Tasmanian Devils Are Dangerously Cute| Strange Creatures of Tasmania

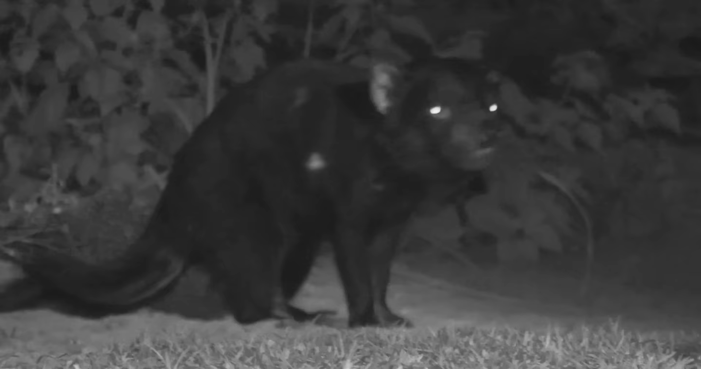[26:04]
Tassies are primarily nocturnal, and when the sun goes down, the devils come out to eat.